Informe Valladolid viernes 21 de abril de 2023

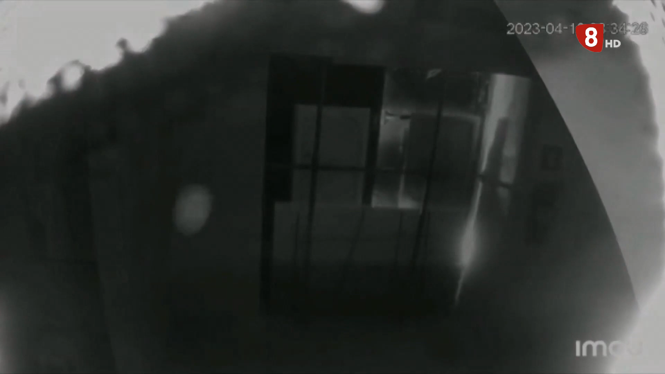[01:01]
La policía entra a desalojar el antiguo hotel ocupado. Los agentes derriban las puertas que bloquean el acceso. Con cautela toman el edificio donde solo hay dos personas.